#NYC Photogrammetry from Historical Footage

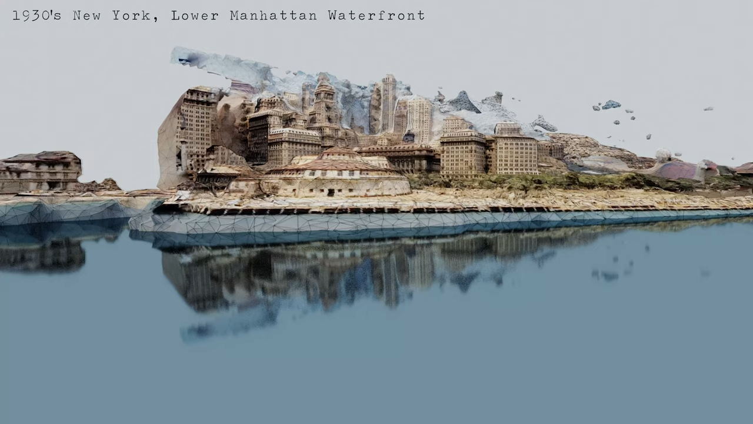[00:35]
And there we go, a surreal glimpse into what these environments used to look like.